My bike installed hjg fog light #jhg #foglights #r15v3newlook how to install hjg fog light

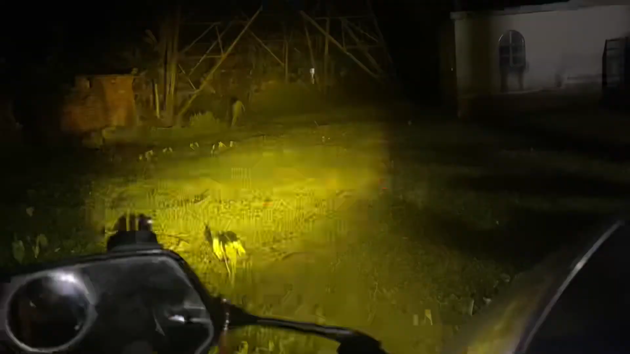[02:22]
कि अध्यूक का रहसे एड़ सानो पास्षो कॉंप्लीटा रहसे ? गाड़ी लाइट ओर जिनल जे लाइटा आ रहेडा अधा होच्छे फॉग लाइटेर वाइट का लाटा अच्छुली लाइट आ पोचुल आलो आजे प्रू माट्टा इस दाखाया च्छे